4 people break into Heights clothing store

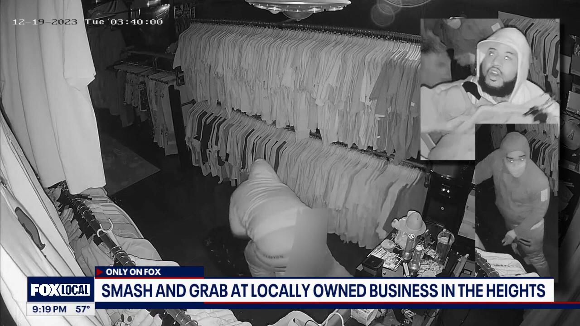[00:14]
That's when it happened. And you can see four people run in with plastic bags in hand and start grabbing t-shirts and hoodies off the racks. Well, the owners believe that one of the suspects has actually shopped there before. They just came in here and just like grabbed everything. They were in and out in like two minutes. It's very anxiety inducing because it feels like, you know, I mean,